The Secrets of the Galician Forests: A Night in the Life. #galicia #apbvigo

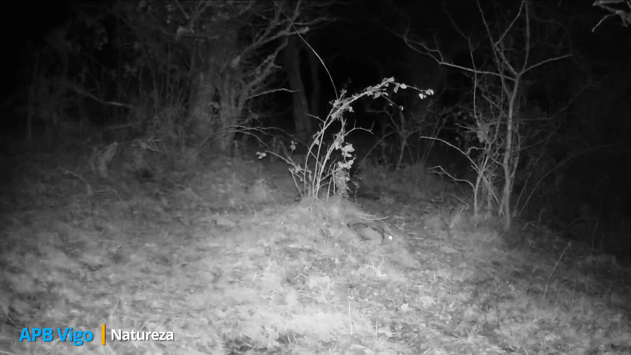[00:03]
The Secrets of the Galician Forests, A Night in the Life. This video explores nocturnal animals and their activities, capturing them in their most authentic and natural state. It will also capture the serene and mystical beauty of the Galician forests at night, highlighting its unique sounds and atmosphere. Using night vision and infrared technology, we can capture animals without disturbing them.